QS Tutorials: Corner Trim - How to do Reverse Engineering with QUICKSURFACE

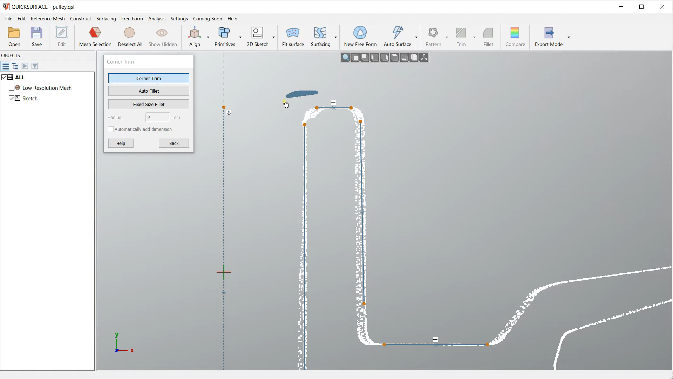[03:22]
I can do this by holding the left mouse button and paint on top of the two points that needs to be connected. In such a way I can easily reconstruct my shape to a rectangular
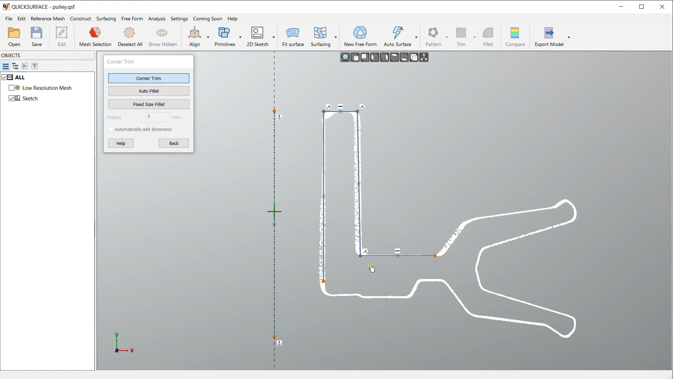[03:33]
view. There is something more that if we want we probably want to apply some fixed size fillets here if they are intersected for the machining and you know that this is the radius that you want to do.
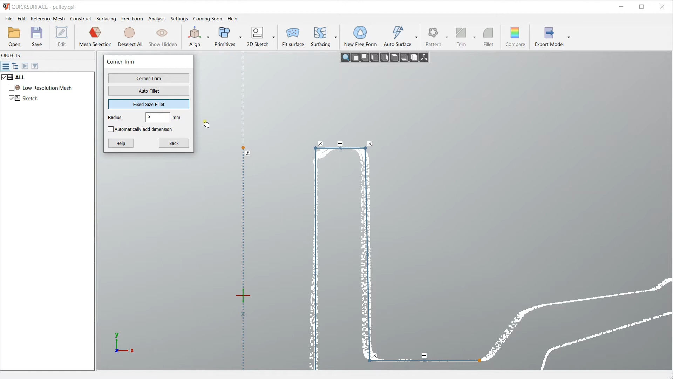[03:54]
And in this case let's say I have a radius of five. As you can see now we are in this mode for the
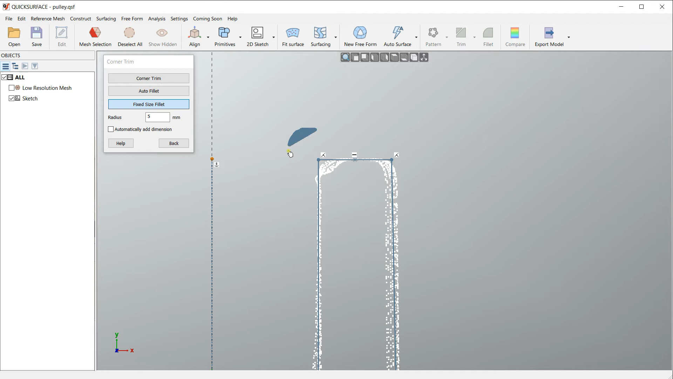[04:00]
fillet and the same again I just hold my mouse button down paint or on top of the of the corner and it will try to create the fillet. In this case this is too big and fillet of five millimeters is not working so probably I need to go for one. As you can see the software automatically rounds the corners.
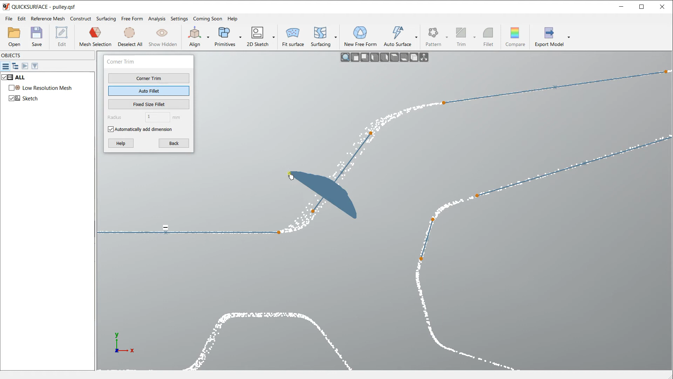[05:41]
So that's why I will use the option which is called auto fillet. The auto fillet works again in the same way like the arrow to command. You just drag your mouse by holding the left mouse button down and you paint on top. As you can see the software automatically analyzes the data underneath
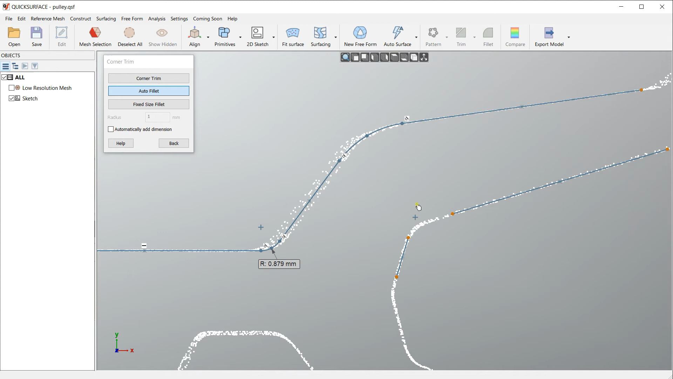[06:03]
So in such a way I can just paint and will create my fillets here. This is quite useful and quite fast to create quickly your sketches. So this was the manual way of creating this by going through these different modes.
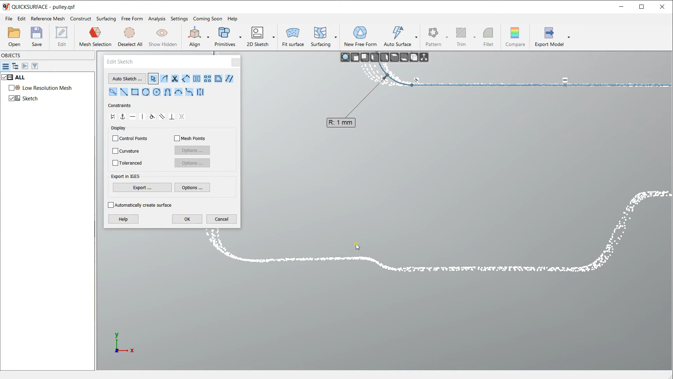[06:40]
hold the shift key paint and it will actually create the best primitive that can fit this.